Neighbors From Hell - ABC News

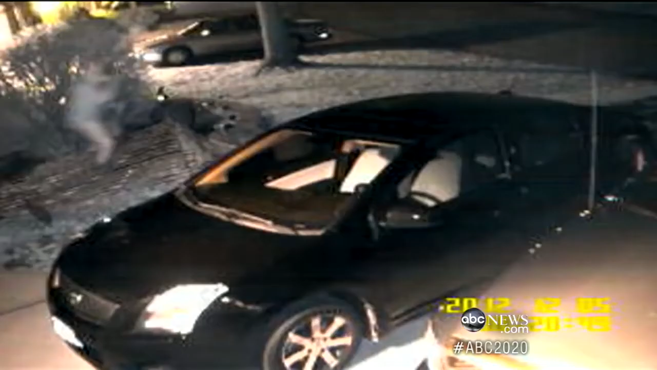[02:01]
He made it a point night after night after night to prance around out there right on the property line.
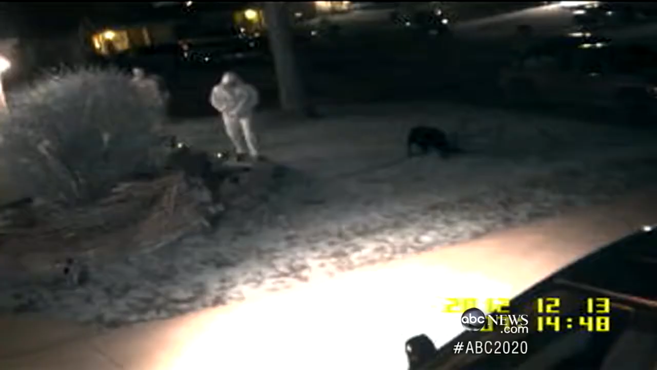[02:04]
Each night, his behavior got more erratic.
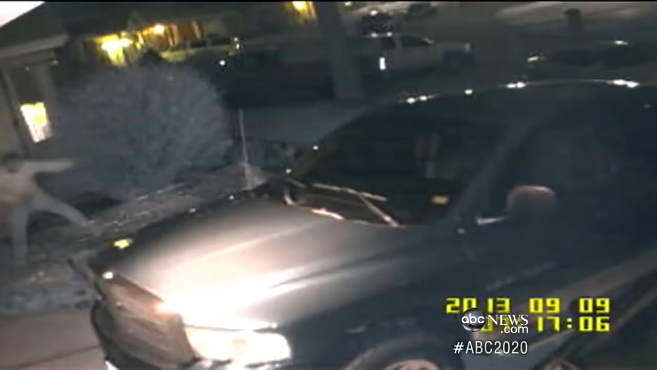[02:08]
The cameras are out in plain sight. You'd figure they might serve as a deterrent, but not for Greg Jennings.